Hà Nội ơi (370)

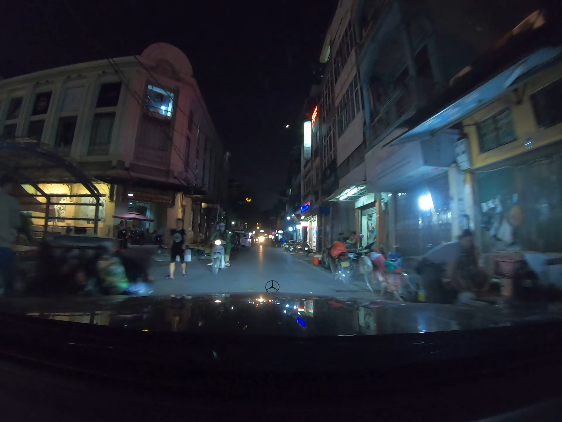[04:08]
Đạp cho chân cẳng nó được thoải mái, nó được tập luyện. Và ở cái đường Trần Phú của Nha Trang nó được ven biển, rất là mát.
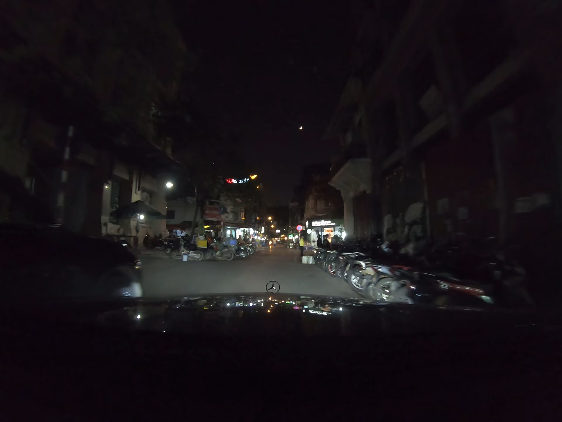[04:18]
Đạp nó hồi biết là nó có ở chỗ này, góc này này có một mấy ông bà bị điếc ngồi bán chả quạt rất ngon. Ở ngay đây, đây đi chỗ cái cây cột điện. Ừ, mà họ chỉ bán mỗi buổi trưa thôi. Buổi trưa thì một ông hai bà đều biết cả. Mình phải nói to và toàn là phải chỉ ra hiệu thôi. Mình muốn ăn cái gì là phải ra hiệu cái đấy. Và rất nhiều người mua với đến ăn mà cũng ngon lắm mà. Mà cái nhà họ bé tí mà bán quá ngon lắm rồi.
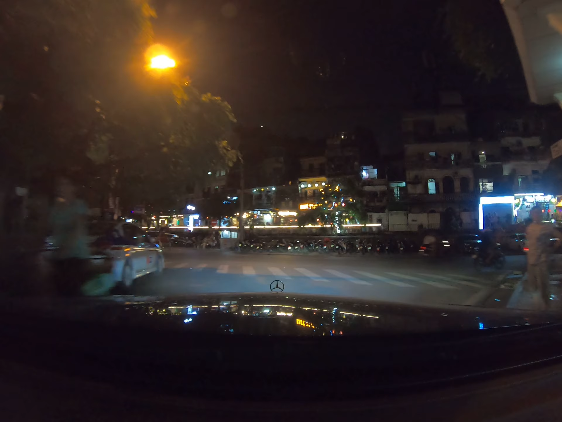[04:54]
Đây là đấy, cái chỗ đây nó khoái, bây giờ tự nhiên nó khoái là uống cà phê xong tàu nó đi sát lên người. Bây giờ tàu chạy uống cà phê đấy, đi ngồi đấy uống,
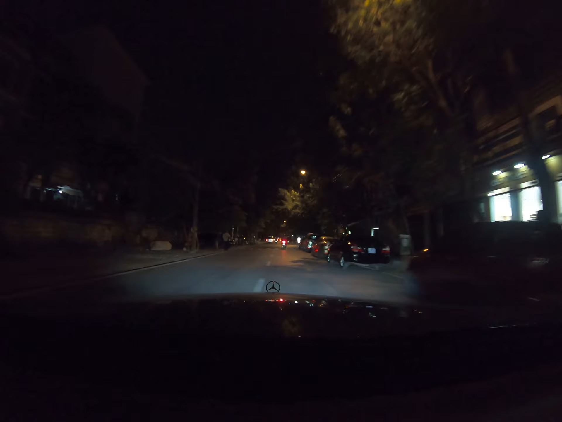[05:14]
nên là tàu coi như là nó đi sát vào người, nó đi chậm lắm, nó đi có 15 km giờ. 20 vào đây nó chỉ được phép chạy 30 là